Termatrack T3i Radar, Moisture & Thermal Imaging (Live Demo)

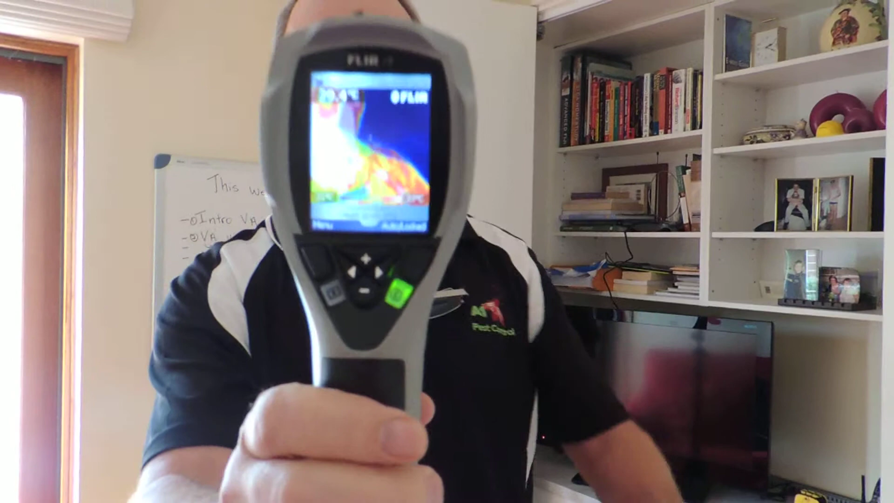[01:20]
If you have a look through here at my face, you can see that it's going to be a reddish sort of color.
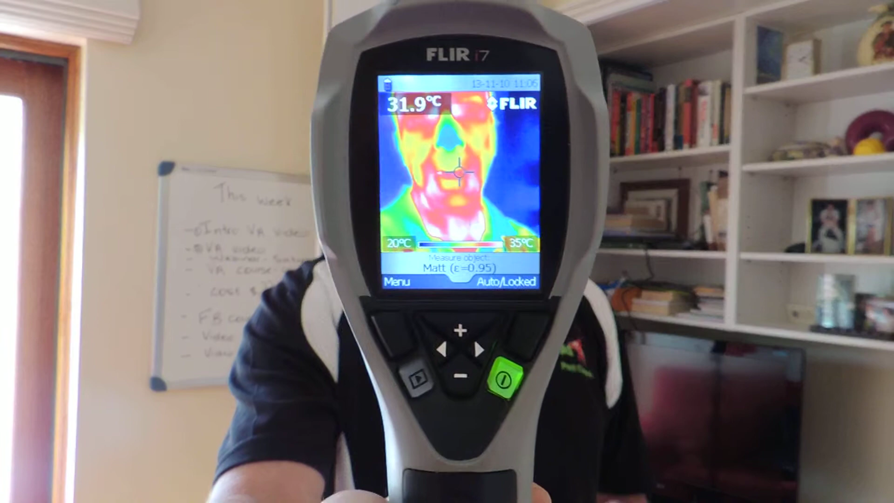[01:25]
On screen: spot 31.9°C, scale top 35°C, scale bottom 20°C
So, if I put on a pair of glasses,
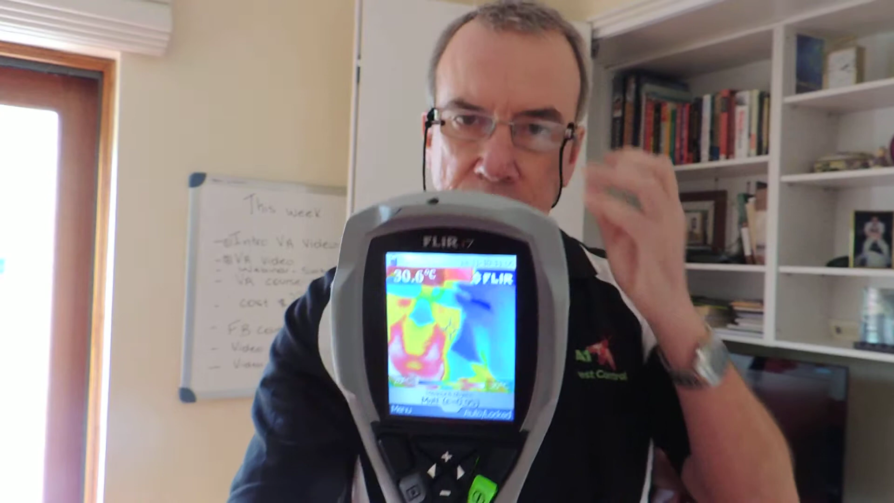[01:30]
it's going to appear blue. Okay, so that's showing up the hot areas and the cold areas. You can actually see my hand underneath the black t-shirt.
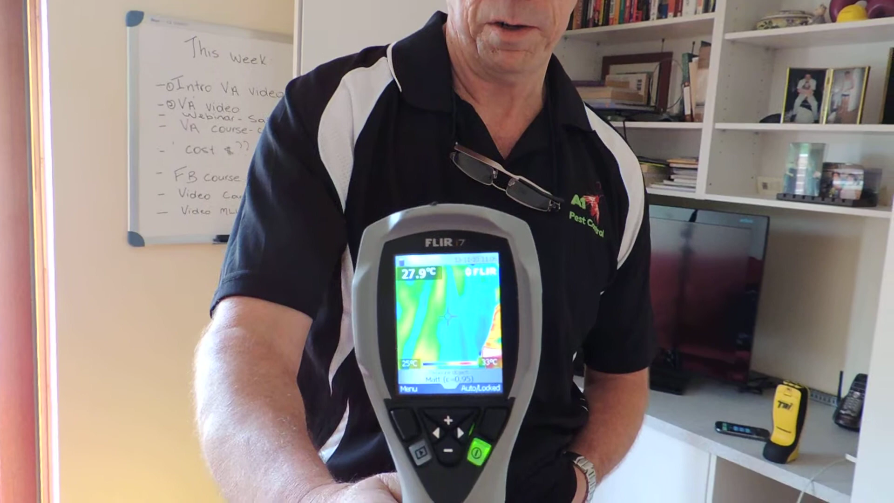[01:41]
On screen: spot 27.9°C
And even where I've been standing, that's going to generate some heat. So, when I step away from that, it's going to show some heat on the floor.
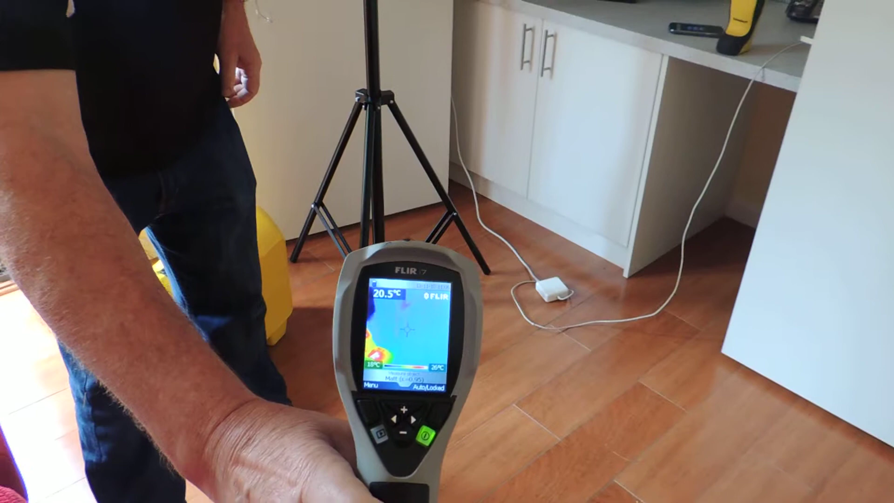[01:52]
On screen: spot 20.5°C
Okay, so what I'll do with this machine, I'll take it right through the property, right through the house.